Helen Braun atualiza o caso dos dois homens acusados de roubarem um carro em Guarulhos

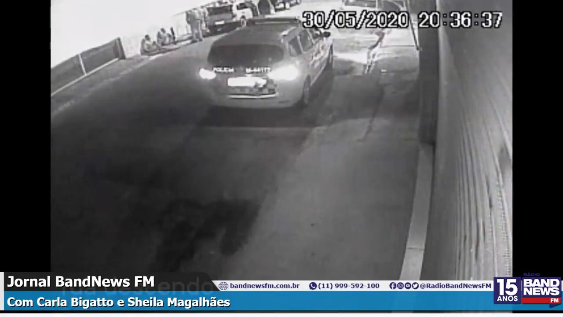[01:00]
Em frente à casa do Maicon, dele saem duas pessoas, dois homens, que têm complexões físicas diferentes, da do Maicon e do Maurício. Pelo menos foi o que o perito criminal que a gente levou as imagens analisou. Fisicamente, essas pessoas que abandonam o carro aqui são diferentes.